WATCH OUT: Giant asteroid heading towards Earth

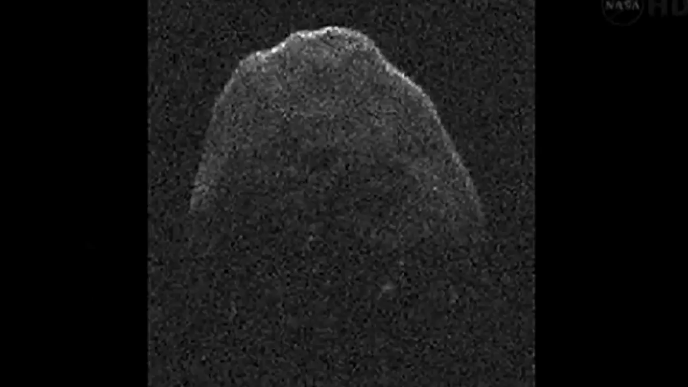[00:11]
This asteroid is heading our way, although luckily not straight at us. 1,300 feet across of dense carbon rock, it's only got astronomers very excited.
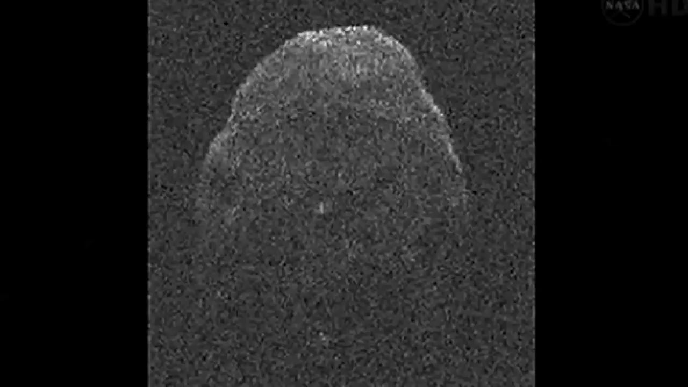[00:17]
This is the closest approach by an asteroid that large that we've ever known about in advance.